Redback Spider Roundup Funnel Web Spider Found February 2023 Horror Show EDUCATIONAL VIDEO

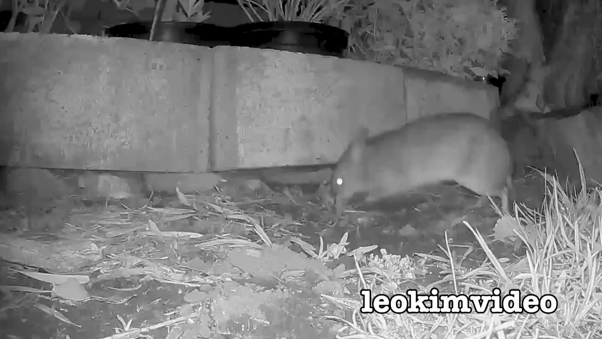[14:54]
It's called a bandicoot. It's the size of, well, it's bigger than a large rat, and it's smaller than a possum, and it's a little bit smaller than a small cat.
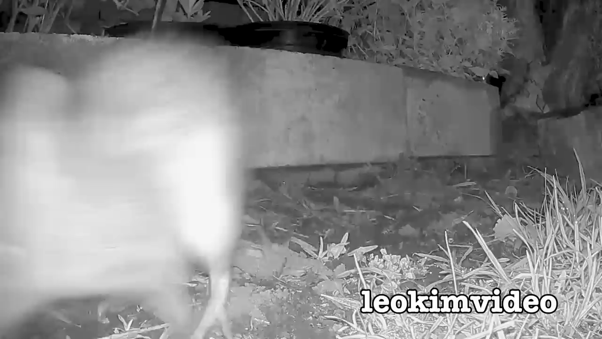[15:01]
Bandicoots reside on the ground. They hop along a little bit like a kangaroo, and they've got a really strange snozzle on the front of them as well. They're very good at digging up things in the garden. In fact, this bandicoot has caused havoc in Mummy's garden. What's most curious about bandicoots is, guess what they eat? Funnel web spiders.
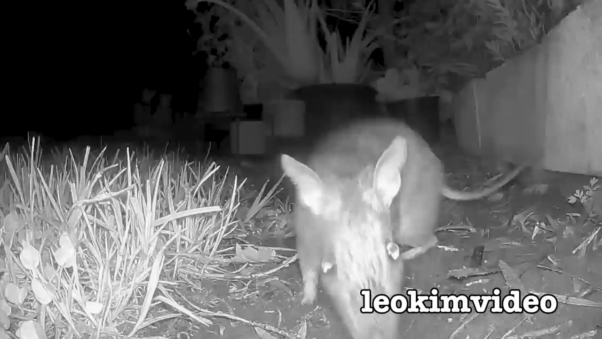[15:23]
I can't help but think there's a connection between the bandicoot appearing and this male funnel web spider probably fearing for its life,
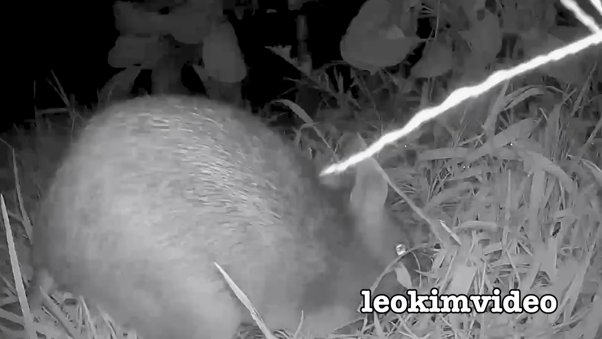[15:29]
trying to get out of our backyard after the bandicoot's been chasing it down for a couple of weeks now. Our little friend the bandicoot, it's astonishing how much cat food it can eat. It seems to hoe into anything that's available.
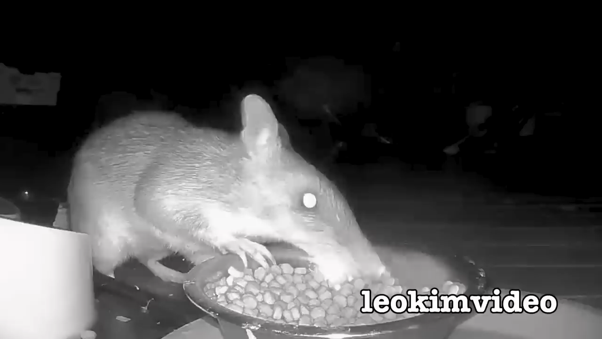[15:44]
And as I look around the backyard, I will show you some of its diggings. It's incredible what this nocturnal marsupial can do. Considering it's so small, it can dig a hell of a hole.
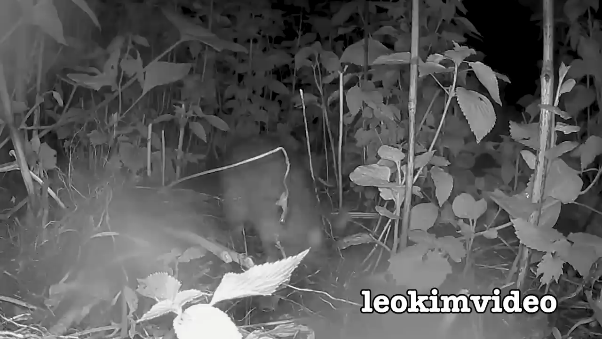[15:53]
Bandicoots are a protected native Australian marsupial, and like lots of the critters that you find in Australia, it's almost like a mashup of different things. And when white fellas came to Australia, they had never seen such strange animals, and the bandicoot would fall into that category. They're solitary critters that don't climb.
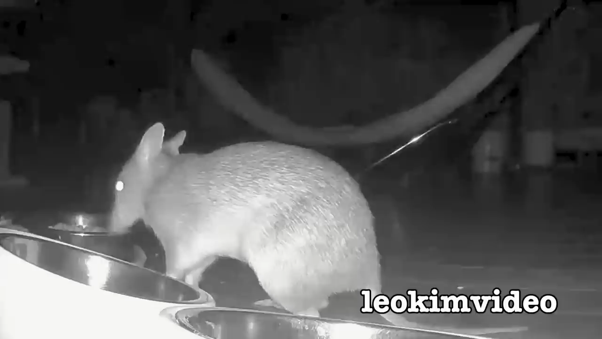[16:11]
And if I was going to describe the size of a bandicoot, it's more like the size of a rabbit. I think that's a clearer way of explaining it.
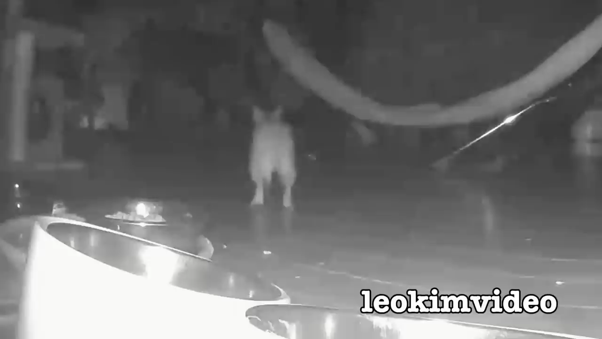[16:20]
Bandicoots are opportunistic carnivores who eat plants, animals, insects, lizards, mice, snails, fungi, seeds, berries, fruit, cat food, and thankfully, funnel web spiders. It's astonishing what bandicoots eat. They basically eat anything. It's certainly a fantastic new backyard critter to have hanging around. I hope I'll see lots more of our friendly bandicoot.